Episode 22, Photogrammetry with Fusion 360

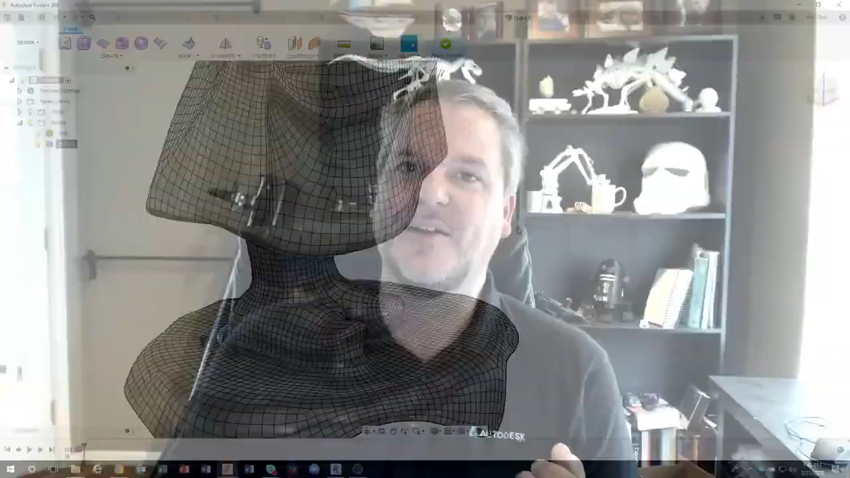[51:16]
And I told you I was going to come back to here. And this is our rock example.
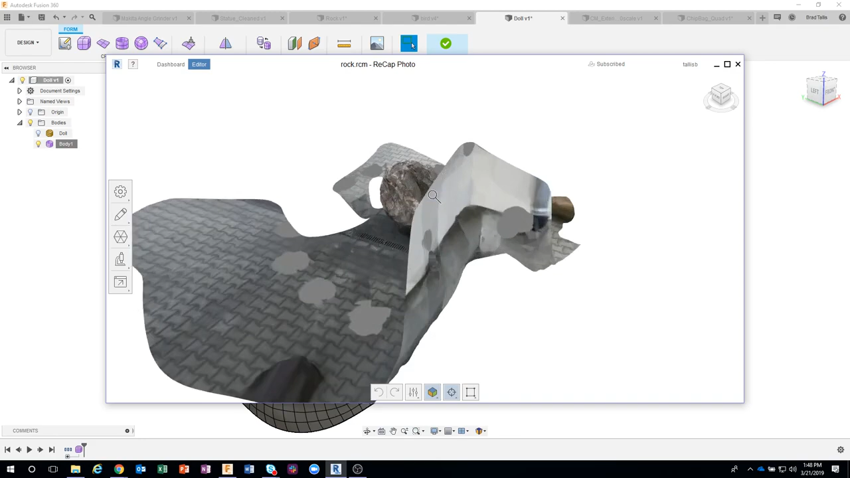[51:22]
Let me jump out here to the doll.
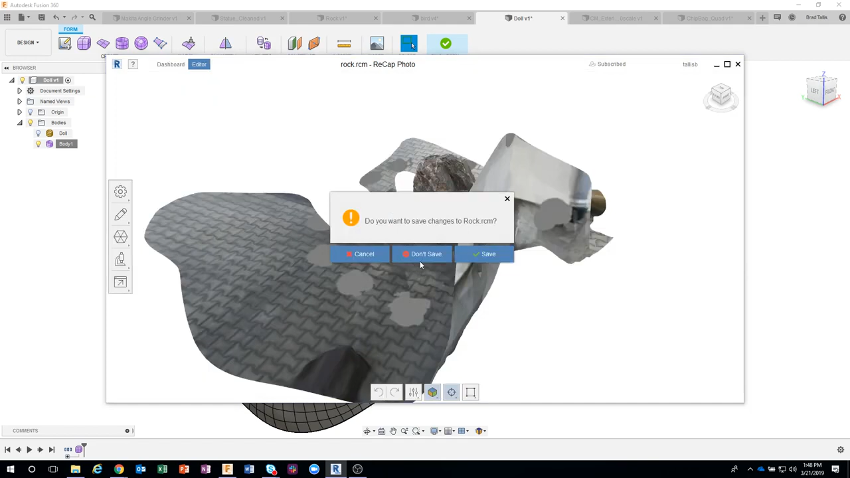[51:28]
So here is the doll example.